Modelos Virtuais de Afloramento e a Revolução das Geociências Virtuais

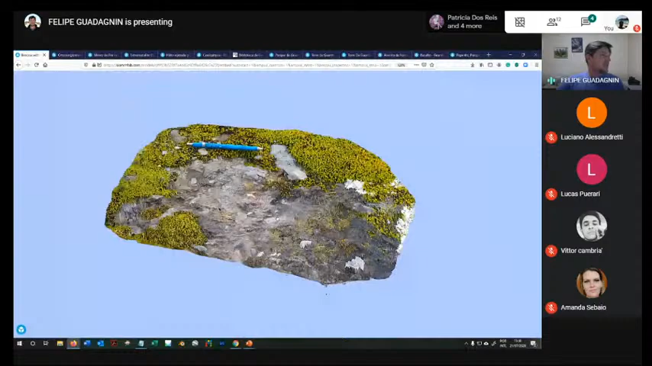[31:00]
Né. Então esse é um exemplo de uma possibilidade, um modelo 3D de afloramento pequeno, né, mas que, se nós olhar aqui a ponta da caneta, tem o quê?
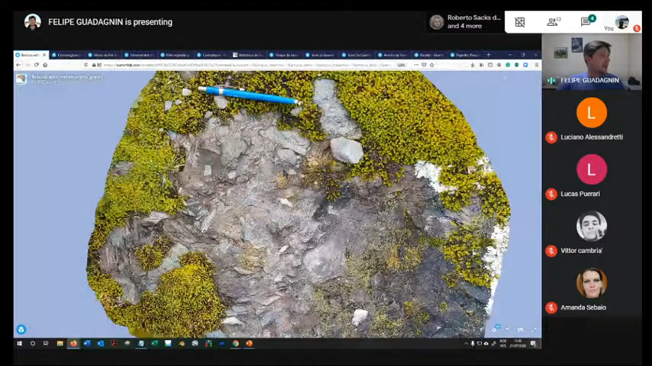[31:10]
Um centímetro, mais ou menos. Eu consigo ver aí pequenos fragmentos aqui, pequenos clastos nessa brecha.
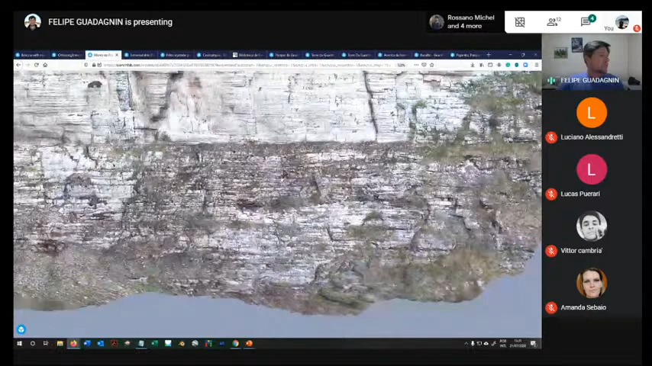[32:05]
onde a gente consegue ver aqui camada por camada, se nós dermos um zoom, né? Conseguimos ver aqui estruturas primárias, né, estruturas sedimentares,
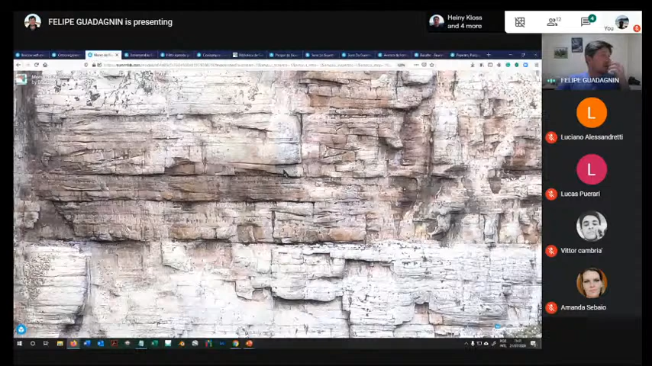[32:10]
conseguimos ver a arquitetura lateral de faces e vertical, então as superfícies estratigráficas.
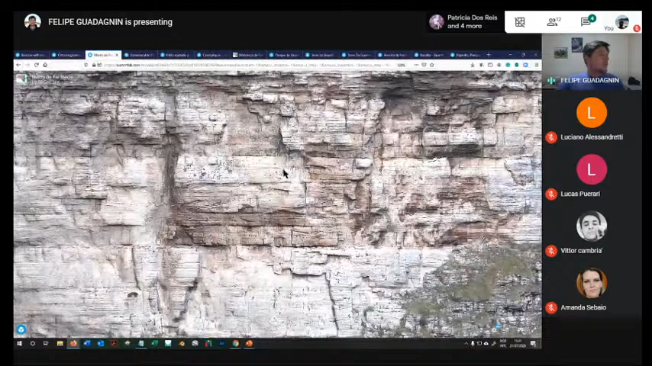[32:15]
É uma forma fantástica de poder visualizar o Morro do Pai Inácio e fazer uma análise sem necessariamente ir lá, vamos dizer assim, usando os conceitos, usando as técnicas de sensoriamento remoto.
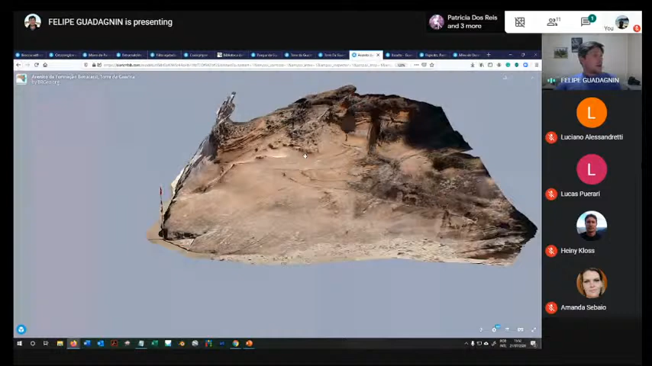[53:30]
arenitos com estrutura cruzada, depositados em sistemas eólicos, lá do Cretáceo, muito parecido com o que ocorre aí na Bacia de São Francisco, né?
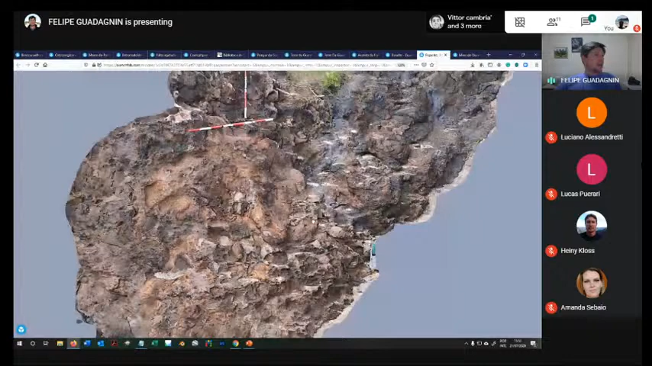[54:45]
Então, nesse afloramento, a gente pode ver aí numa distância maior.